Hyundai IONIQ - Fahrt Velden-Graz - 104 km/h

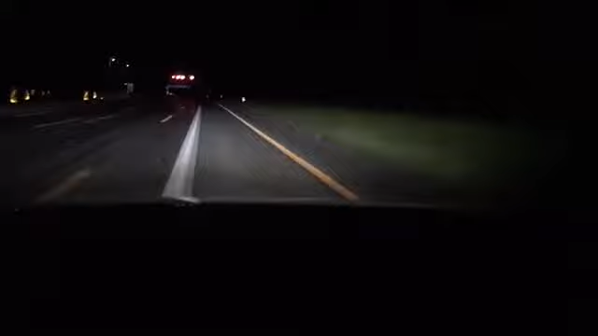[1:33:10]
der Spurhalteassistent, ist jetzt gerade ausgegangen, er geht jetzt wieder, also er erkennt die orangenen Linien, ich versuche es nochmal ein bisschen zu, wirken zu lassen, ja, er lenkt selbst, also er erkennt die orangenen Linien, hält sich aber, wie schon erwähnt, sehr stark, finde ich, an die linke Seite, vielleicht ein bisschen weiter nach rechts, wäre nicht so schlecht, aber auf der anderen Seite, ist es rechts ziemlich schnell, die Betonleitwand, und vielleicht ist da doch,
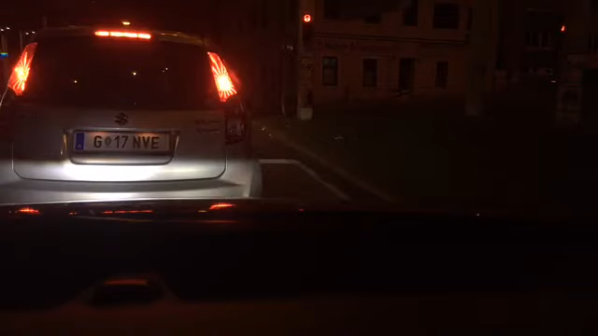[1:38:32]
die Kennzeilenverschleierung ist leider nicht aktiviert, kann man nichts machen, was soll ich machen, es geht nicht besser, ich könnte jetzt die Finger so drauf halten, jetzt sieht man es nicht, wir fahren jetzt in die letzte Straße quasi zum Ziel, die Konrad-von-Hötzendorf-Straße, wo auch die Grazer Messe sich befindet,
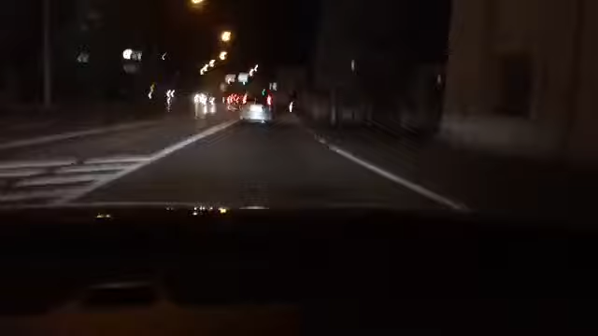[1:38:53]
links übrigens das ehemalige Arnold Schwarzenegger Stadion, das er nach diesem Eklat-Dienst ergeben hat, mit der Todes-Strafgeschichte, wo auch dann der Ring der Stadt Graz zurückgeschickt worden ist, der Erdenring,
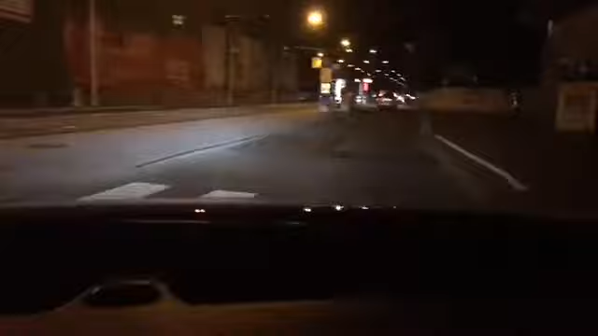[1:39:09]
heißt jetzt UPC oder Merkur-Arenner, na, Merkur-Arenner hieß es danach, jetzt heißt es UPC-Arenner, ja, war noch nie drin, habe auch keine Ambition, auf der linken Seite im Bild noch ganz kurz, eine fossile Tankstelle, sie ruhe in Frieden, in Kürze wird sie das auch, ja, aber man muss natürlich zeitgeschichtlich es vielleicht ein bisschen noch aufrechterhalten, aber auch hier fahre ich eigentlich nicht mehr hin, seit einigen Jahren,
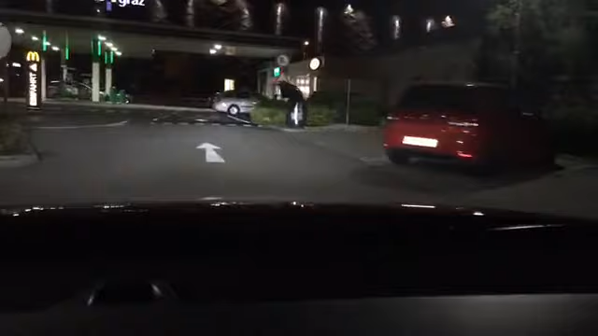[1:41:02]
als die Smartrix-Ladestation gekommen ist, die ist übrigens frei, die PPP-Tankstelle, Deepwater Horizon, Schweine, die lasse ich schön unbeachtet, und jetzt sind wir am Smartrix-Lader, und ich werde mich einmal in meinen Einparkkünsten versuchen, muss aber sagen, das ist relativ blöd da zum Einparken,
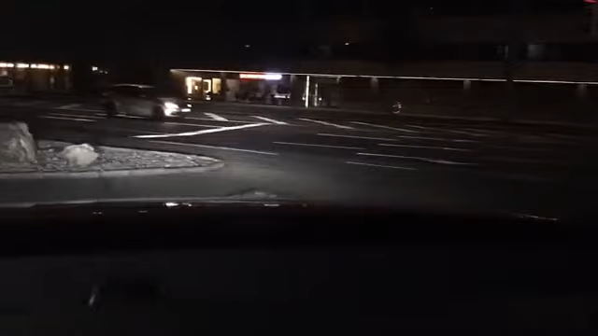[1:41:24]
das ist echt blöd da zum Einparken, und deswegen würde ich jetzt sagen, damit man mich da jetzt nicht beim 100.000.
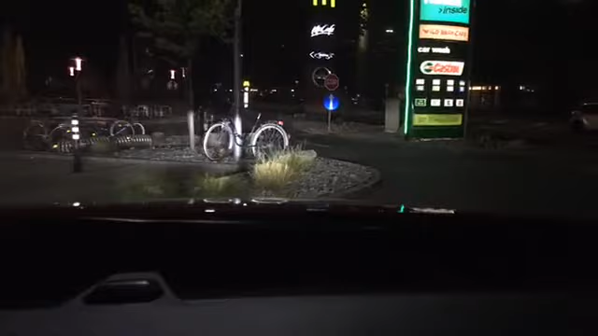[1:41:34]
Parkversuch dann noch quasi rügen muss, ich bin da, wie gesagt, beim Rückwärts-Einparken mit dem Ioniq jetzt nicht der Beste,
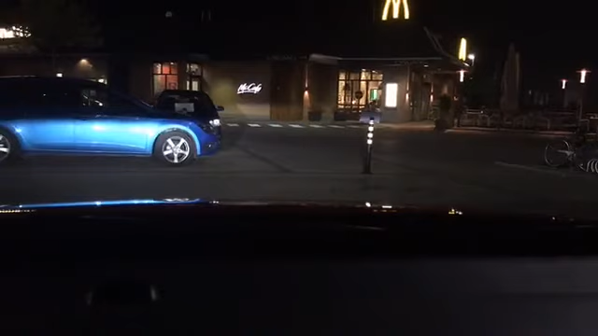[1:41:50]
das ist auch die falsche Seite, aber es ist wurscht, wir parken jetzt einmal, und ich sage, auf jeden Fall danke, ja, okay, ihr wollt sehen, dass ich da einpark, das Problem ist echt, da ist ein Randstein vorne, ihr seht es dem vielleicht im Bild jetzt nicht mehr, und den riskiere ich nicht zu treffen, aber es wird sich jetzt ausgehen mit dem Einschlag, dass man hier nicht den Randstein küssen, aber es ist
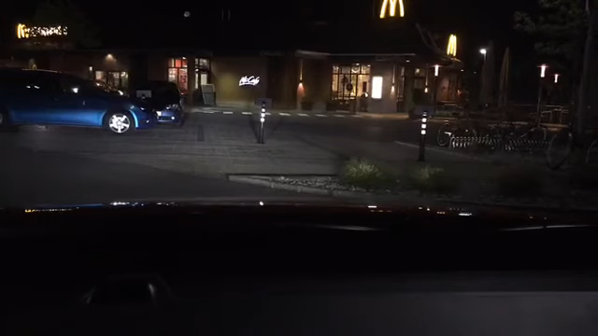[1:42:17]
trotzdem irgendwie doof, es ist voll doof, aber wir haben es geschafft. So, ich sage danke, ihr wollt ein super Publikum, eigentlich sind wir es, Endwert ist jetzt folgend, wir sind insgesamt, das muss ich jetzt schnell machen, wegen dem Verbrauch, 160 Kilometer genau gefahren, sehr toll, 94 kmh im Durchschnitt, wie gesagt, 105 womöglich Tempomat,